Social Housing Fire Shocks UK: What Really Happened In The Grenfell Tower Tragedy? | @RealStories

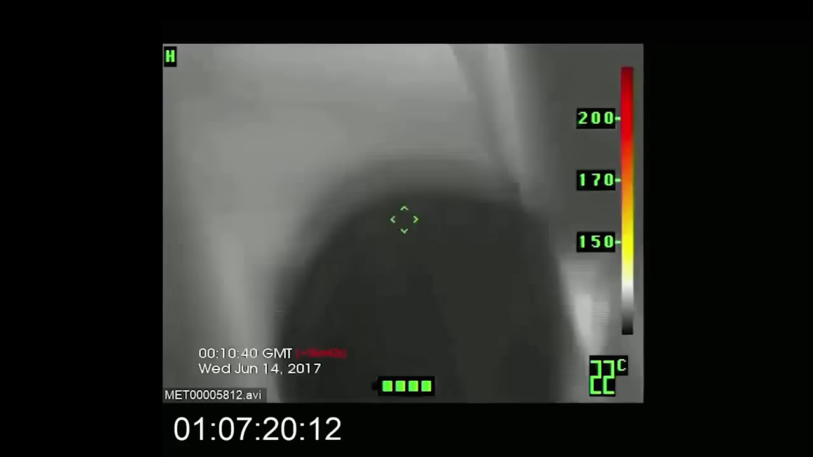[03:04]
But as these thermal images show,
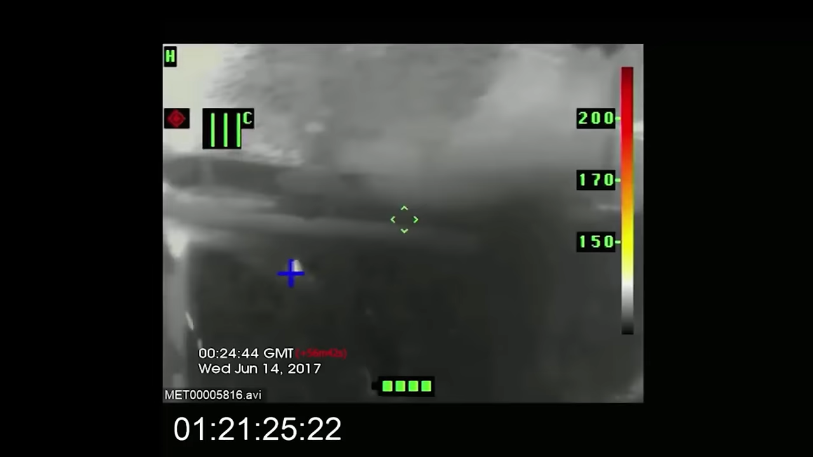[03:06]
burning material was dripping from the cladding panel outside the window.
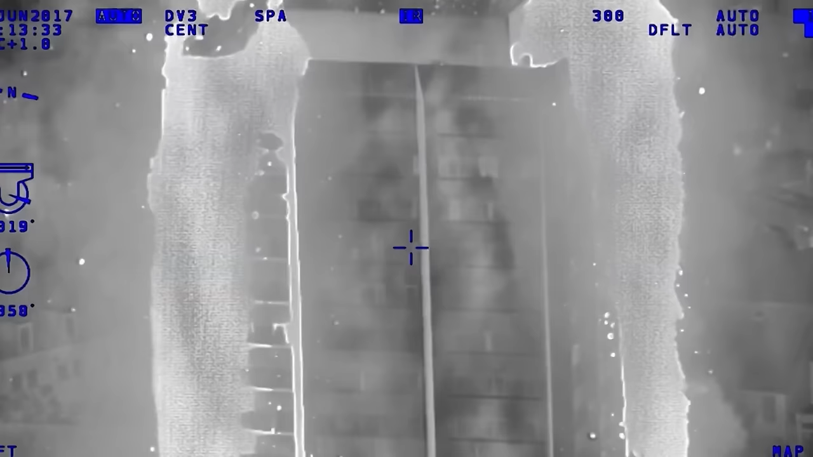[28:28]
These incredible infrared images from the Metropolitan Police
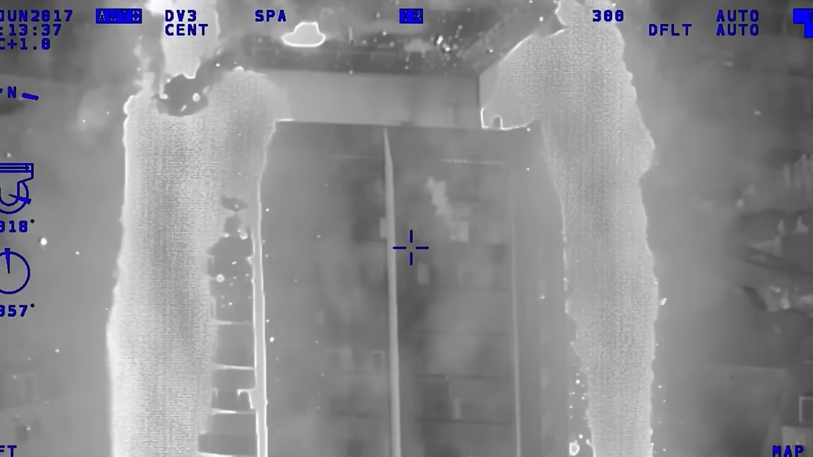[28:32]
helicopter show how the flames spread around the building.